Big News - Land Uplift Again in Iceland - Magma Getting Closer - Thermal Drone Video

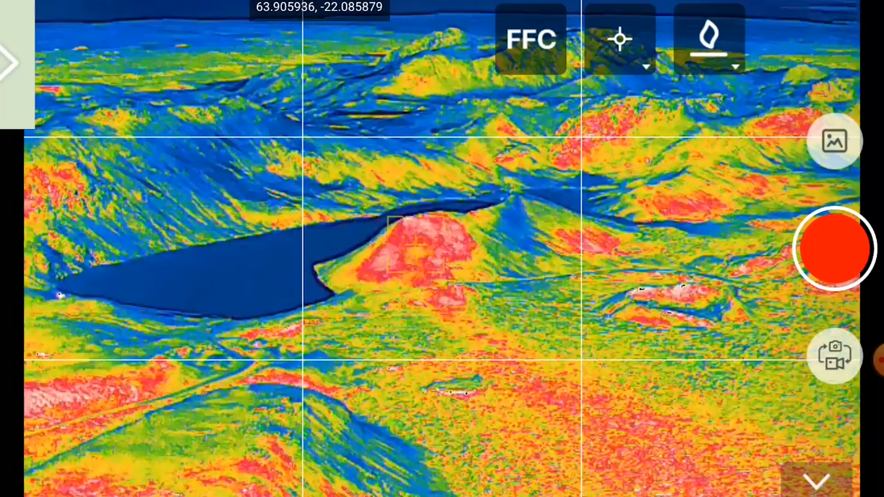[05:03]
So I'm using this clip to show you how hard it is to do thermal scans when it's not cold. But let's move to day number three on the lava fields, or September 10th.
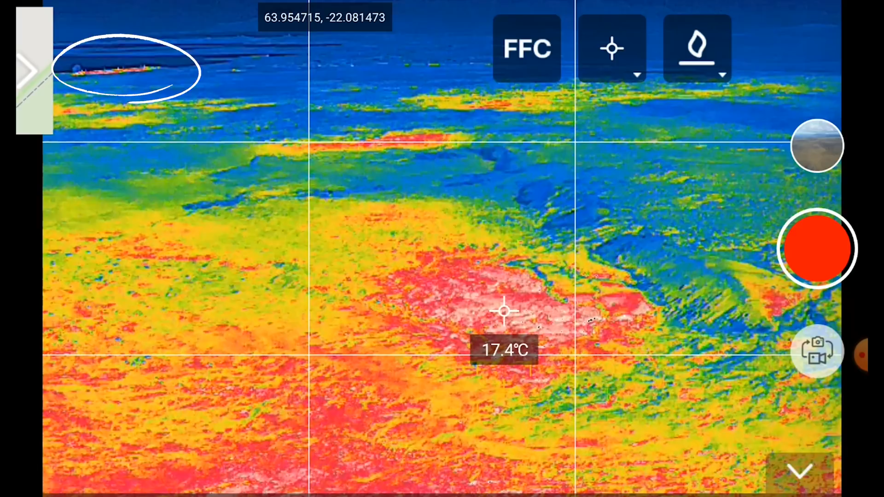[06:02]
On screen: spot 17.4°C
and midst between the city and the drone, there were clearly some abnormalities there.
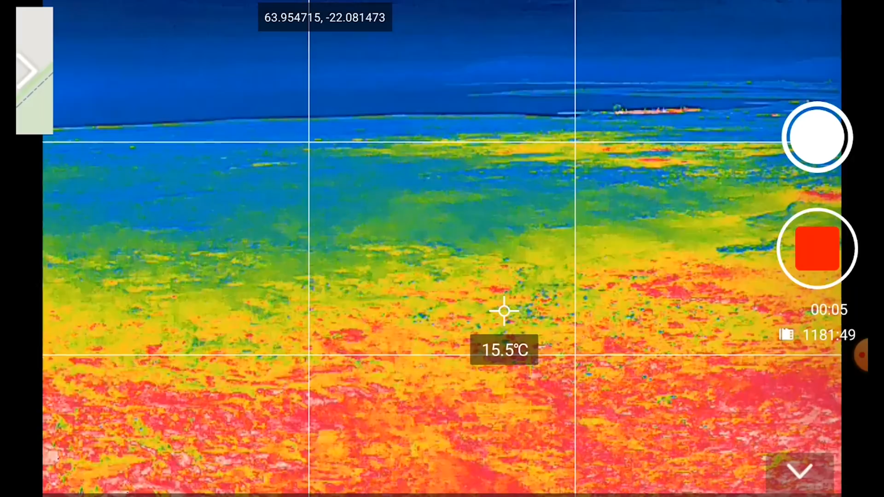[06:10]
On screen: spot 15.5°C
They were actually a bit too far away for the drone, but they need to be looked at with more accuracy. And I would have hiked there if I had the time, but I had already added two days to the trip to follow up on these thermal scan findings.
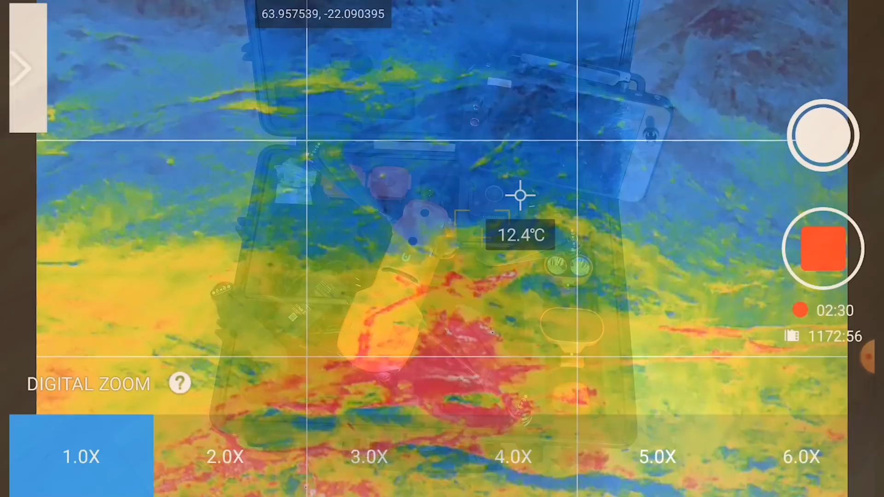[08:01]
On screen: spot 12.4°C
Or so I thought after looking into this technology. And I do still think that this could even be a part of the civil defense warning system since it has proven to be extremely useful as for accuracy. And my guess is that this will not be the only drone in Iceland used for such tasks after some time. Because if the university doesn't get one soon, I would be very surprised. So I'm using the chance now again
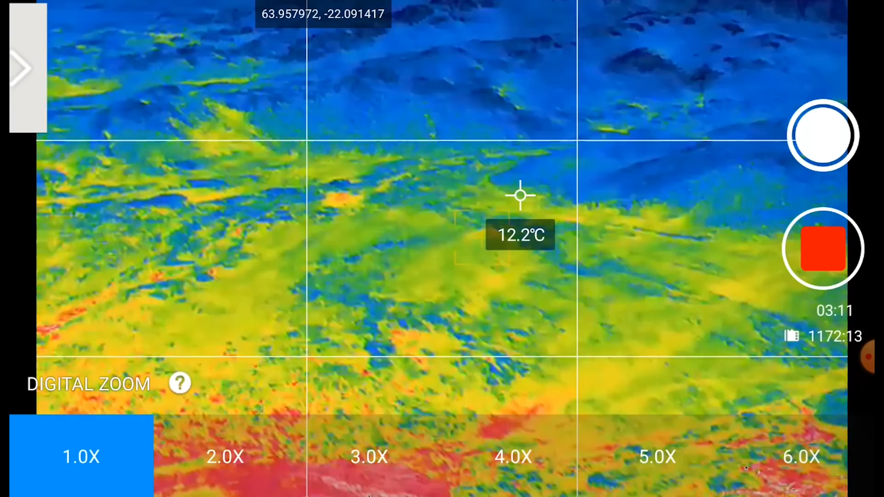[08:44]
On screen: spot 12.2°C
to say thank you to those of you who helped me to buy this tool. Because this investment will do only good things here in Iceland. So I came home with more thermal footage than ever before. And I need some time to go through it, cut out the useless bits and sort the rest.